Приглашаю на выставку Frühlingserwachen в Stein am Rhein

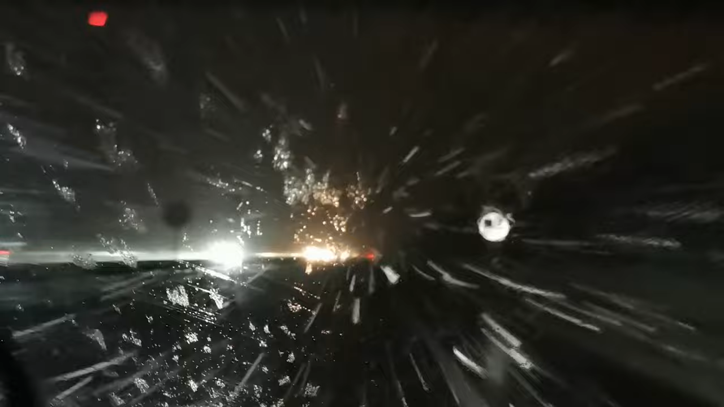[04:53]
Это все, что нужно знать о сегодняшней нашей дороге. Ужас. Шреклих, я ничего не вижу. Блин, вообще ничего не видно. Ты вроде правильно едешь. Смотрите. Вот так, вот так. Я не вижу вообще ничего. Блин, вообще ничего не видно.
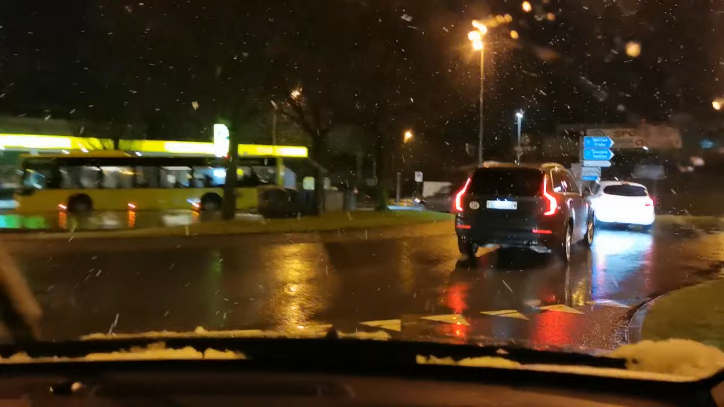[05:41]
Итак, мы добрались в этот раз. Я такого стресса давно не испытывала. Боже, как же было неприятно сегодня ехать. Ну, ничего, мы уже в городе, все в порядке. Слава богу, добрались.